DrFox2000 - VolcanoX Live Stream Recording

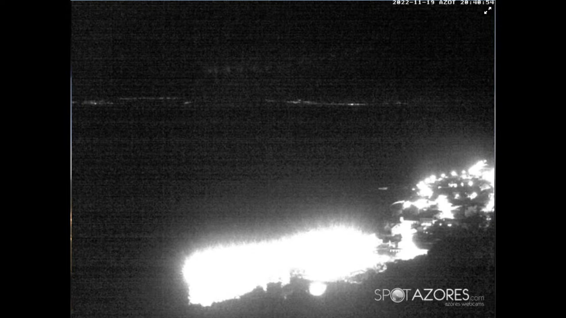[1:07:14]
And anyway, let's go to the Azores and we'll see what we've got cooking there. And of course, there we can see some bright lights.
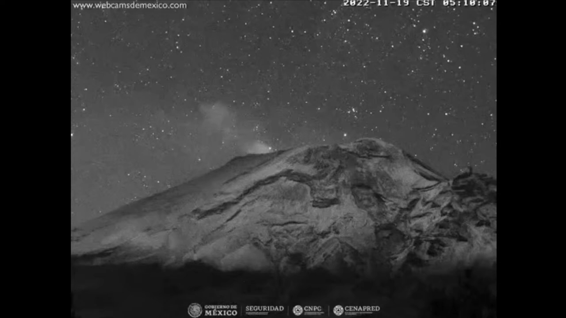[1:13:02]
I looked at that and I said, hey, you know, that is really, really good. Oh, hey, we just seen a meteor. I don't know if you guys caught that. Let me back it up about 10 seconds. You'll see it streaking down here. There it is. Right where my mouse was, and we should be able to see it again. Yep, so that is pretty cool, and of course that is all still part of the Leonid's meteor shower, and that was really cool to see that, and awesome.
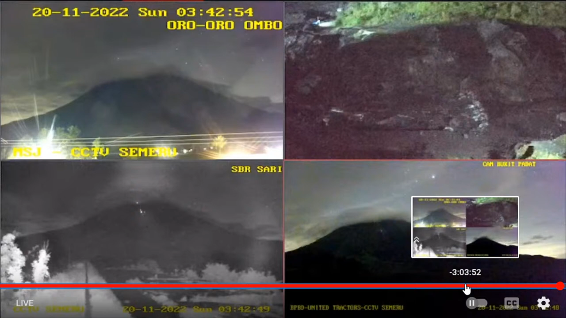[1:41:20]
and it didn't look too bad as far as clouds for a while. We do see a little bit of a lighting up top here, a little bacon, and you can see that on two of these cameras, actually all three, just a little bit though.
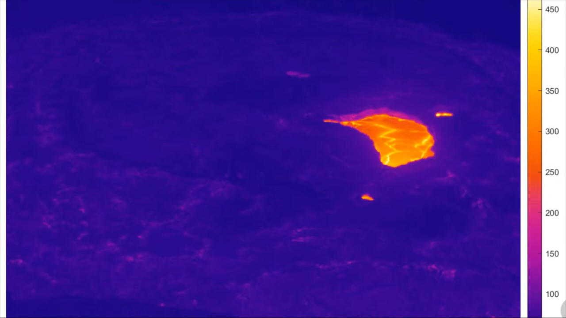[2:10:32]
So either things are sinking down, pushing up against the lava, or we've got an increase in lava going to pop through there soon. Let's leave that guy be. We'll go over to Mauna Loa, which is the other one.
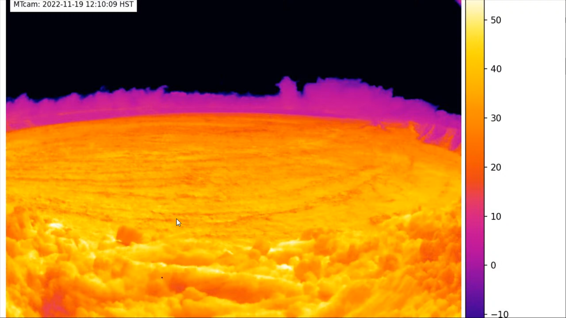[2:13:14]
And we see that some of the rocks are showing very, very whitish, and that would put you way up on the top of the chart here. So temperature wise some of that lava has actually heated up from the sun. Anyway, let's leave that be. We'll pop over and take a look at the earthquakes that we've had today.